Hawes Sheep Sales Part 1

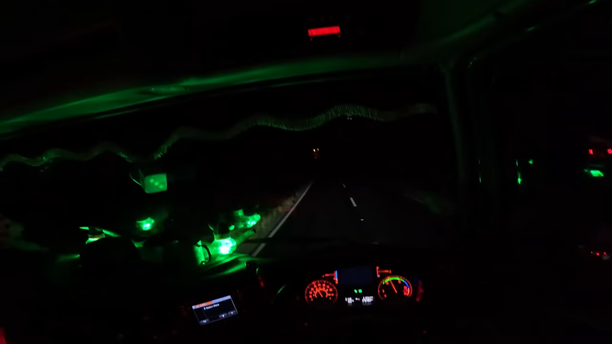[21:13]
So it's 10:15. I could have seen that on my dash, but I can't read 24 hour clock. Seems to be a dog. There's a dog there. The road. That's not ideal, is it?
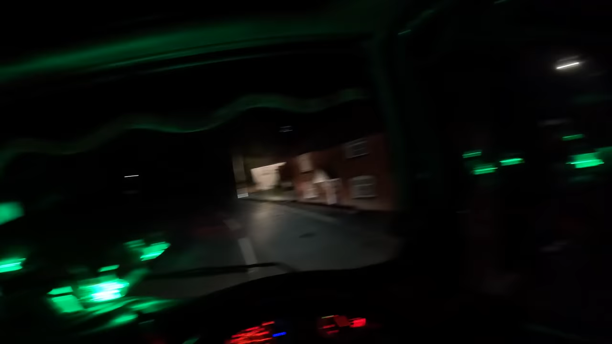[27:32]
Somewhere around here. No, it's on the street. Not that one. Oh, that's a really low tree, that is.
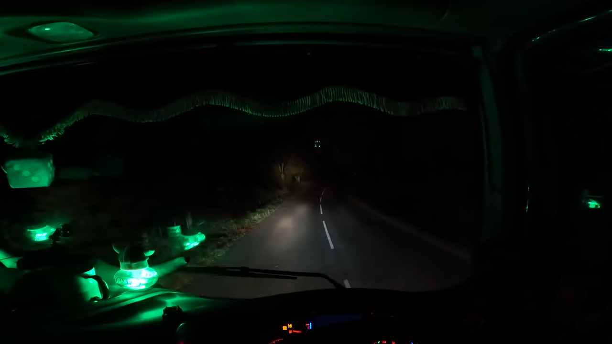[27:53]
It's on this side, I think. Yeah, it is on I'm pretty that sure. Side. It is on that side. Gate. That's not a gate, is it? That, it is, but it's shut. No, that's shut. Let's go in the middle of the road. That'd be easier, wouldn't it? Oh, there. Open gate. Ha!